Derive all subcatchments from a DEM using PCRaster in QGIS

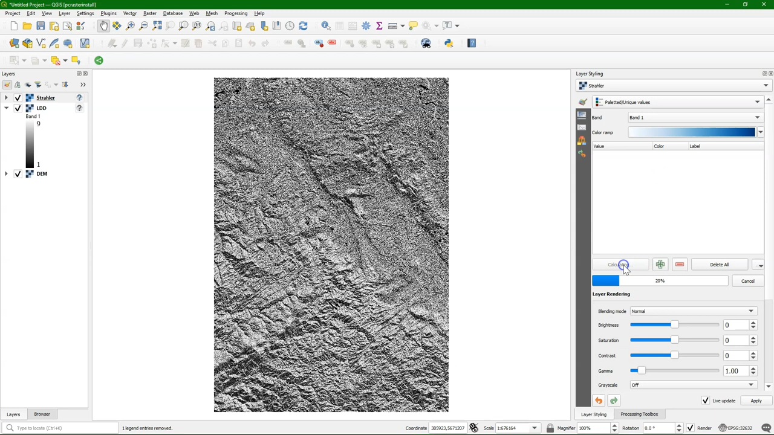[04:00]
So the bluer, the bigger the river. There we see that it found 10 orders.